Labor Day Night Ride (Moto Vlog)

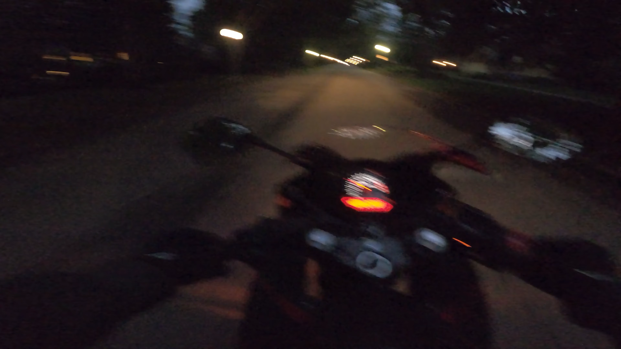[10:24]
I hope my bike doesn't do that. We have a... That church. Which I was about to say is connected to this abandoned part. It isn't. The mall... That's not much of a mall. It's connected to this abandoned hotel here. I don't know what's up with it.